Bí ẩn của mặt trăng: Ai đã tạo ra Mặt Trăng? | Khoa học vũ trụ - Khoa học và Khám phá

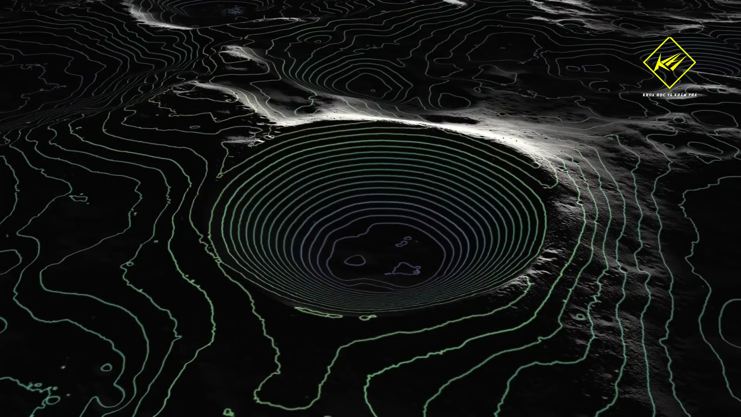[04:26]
Họ đã chụp được một số hình ảnh núi hình tròn trên bề mặt mặt trăng Rõ ràng có dấu vết của quá trình biến đổi nhân tạo trên núi hình tròn đó Ví dụ,